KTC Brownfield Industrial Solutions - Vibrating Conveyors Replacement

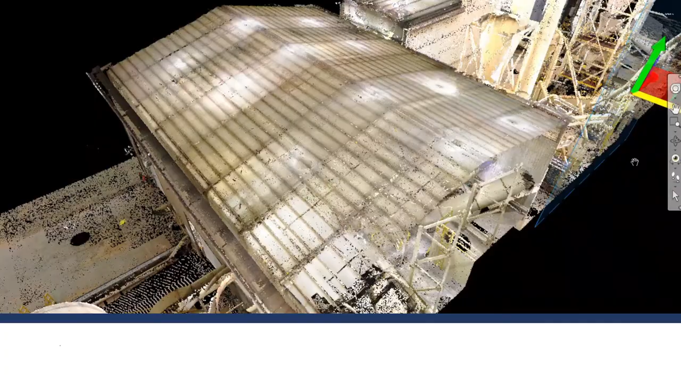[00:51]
3D scanning was used to obtain data of the existing structures.
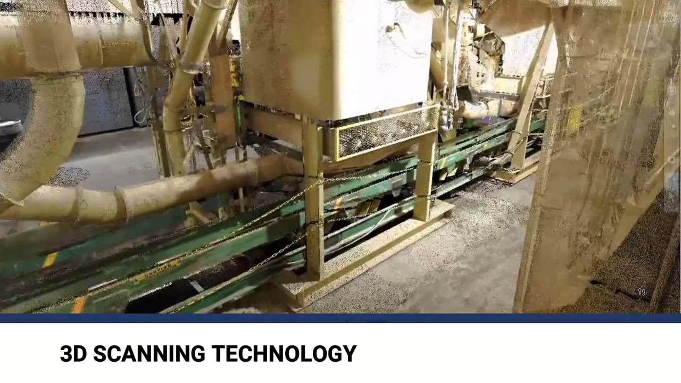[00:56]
This allows for every detail to be captured and accounted for.
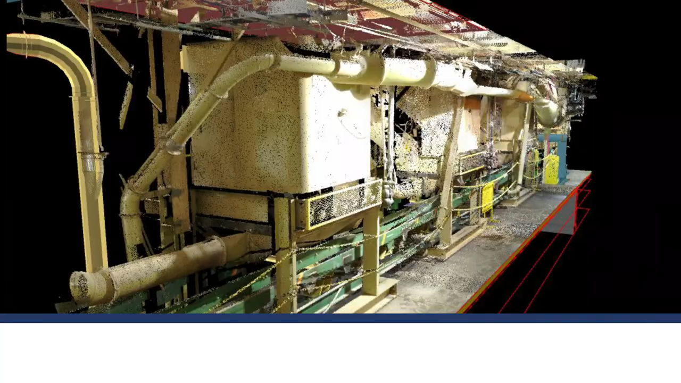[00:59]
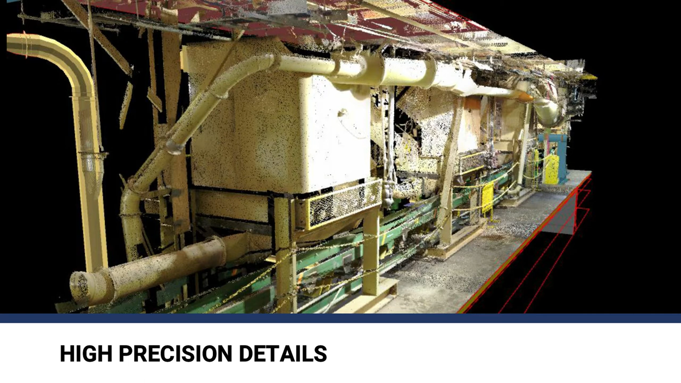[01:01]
Details such as clearance from edge of column to edge of equipment could be extracted from the 3D scale.
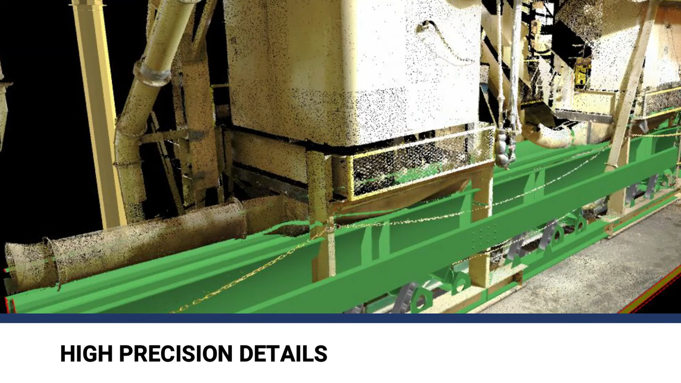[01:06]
This allows for the extended frame to be designed precisely.